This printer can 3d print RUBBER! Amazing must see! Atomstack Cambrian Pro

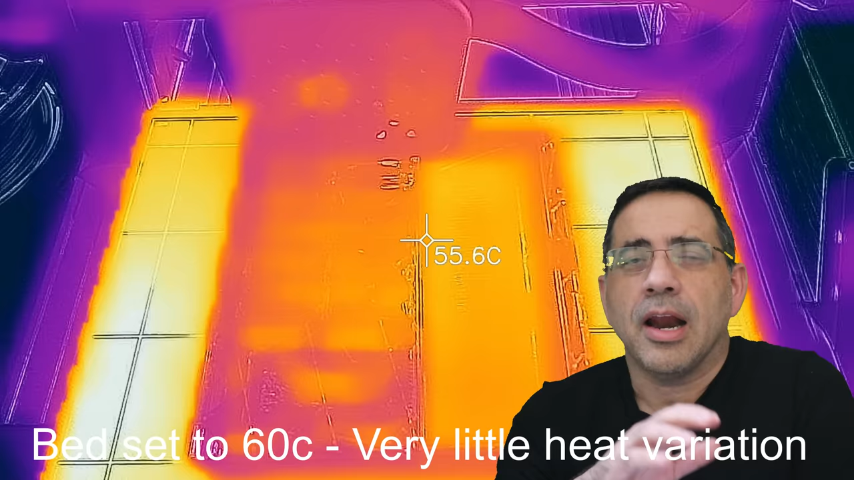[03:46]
On screen: spot 55.6°C
Now, in order to have a great print experience, it's important that your build plate stay consistently warm in all areas.
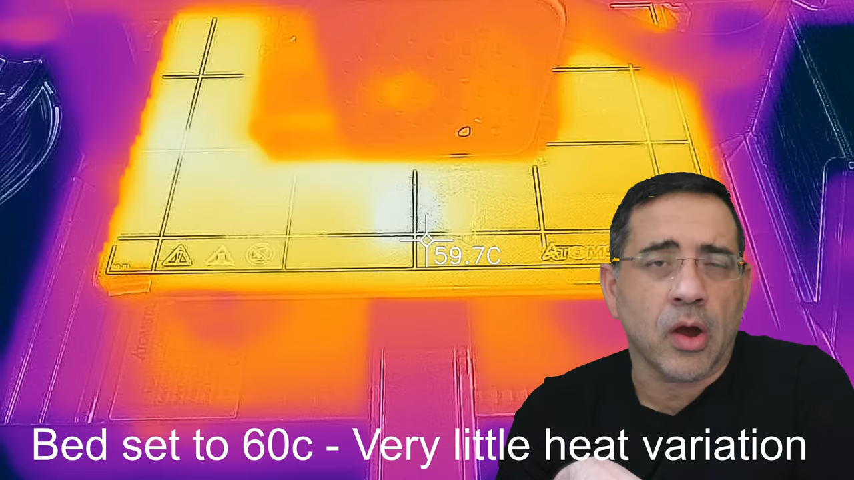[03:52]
On screen: spot 59.7°C
And, as you can see through this shot, this thermal view, the heat bed is doing really, really well. There's some variations, slight variations, but not significant. And, that is due to the actual movement, the printhead going over it,
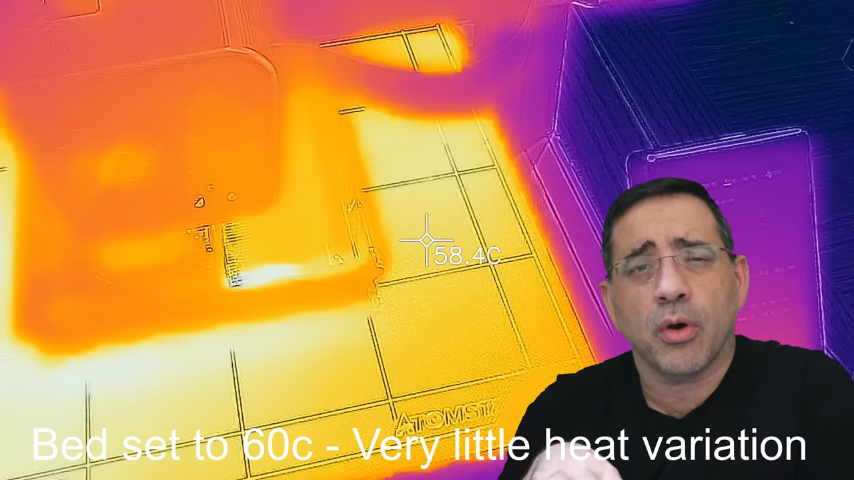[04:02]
On screen: spot 58.4°C
the fan of the printhead also being on and cooling as it's printing.